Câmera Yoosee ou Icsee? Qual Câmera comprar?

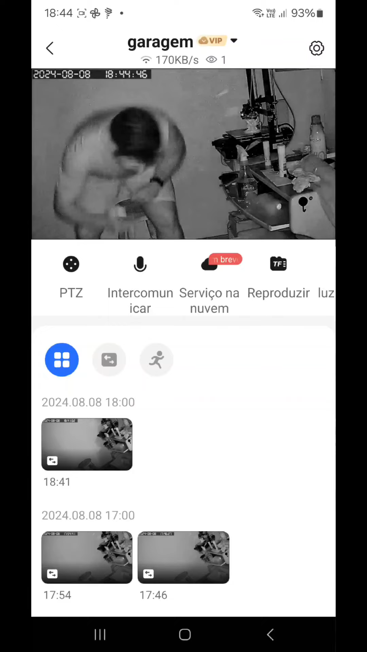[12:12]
Olha, dá para aproximar o rosto.
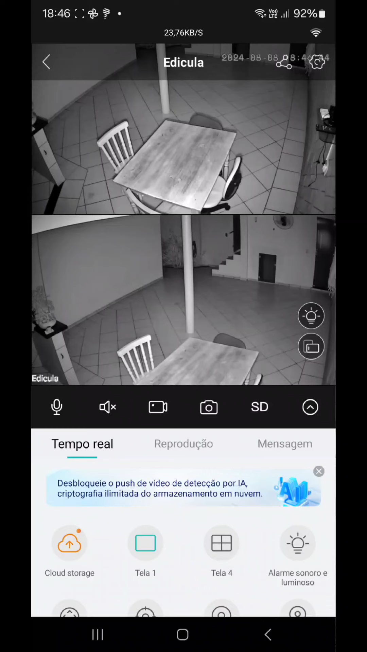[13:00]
Ela tem uma função bem interessante, que eu vou mostrar depois. Que é quando uma pessoa passa a próxima e que ela detecta o movimento, ela acende. E é uma luz relativamente forte, como eu mencionei anteriormente. E essa é a visão da câmera ICAN-C, dupla, que fica no soquete da lâmpada.
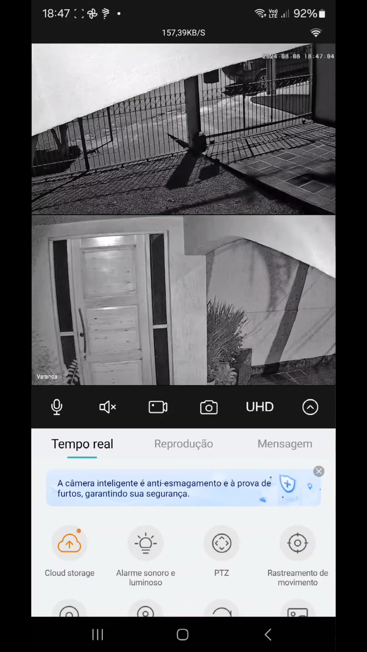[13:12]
Né? Eu vou movimentar aqui. Ó. A rua ali na frente. Para baixar aqui. Dá para pegar o som de fora.
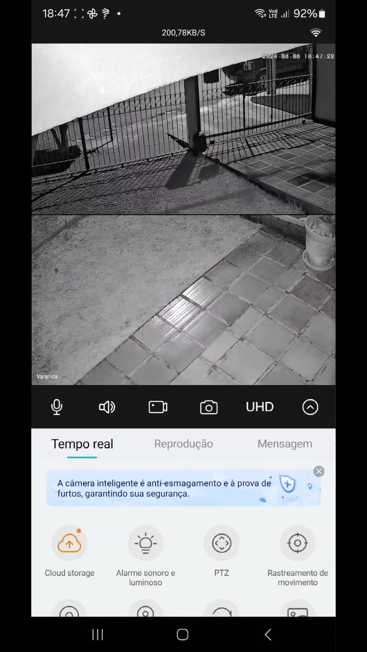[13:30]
No caso, não está com apenas ambiente, né? Não tem barulho no momento. Eu vou colocar ela aqui na porta.
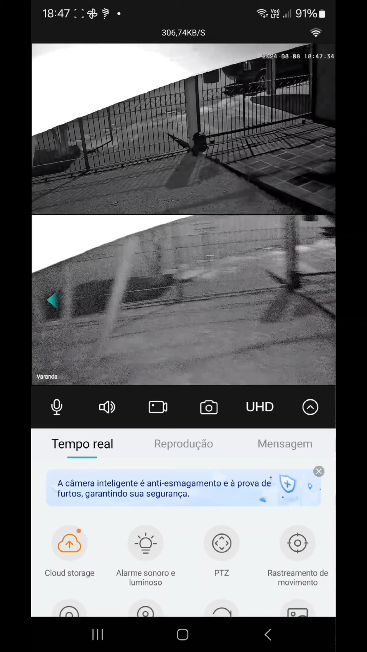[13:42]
E aí eu vou aparecer ali e vou mostrar como é que ela acende.
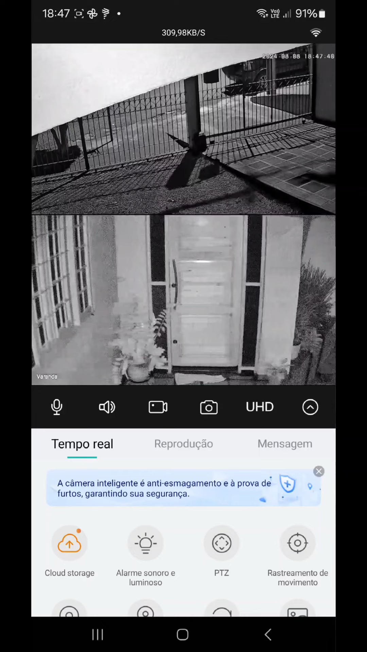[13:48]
E aí aqui, agora, a câmera está ali.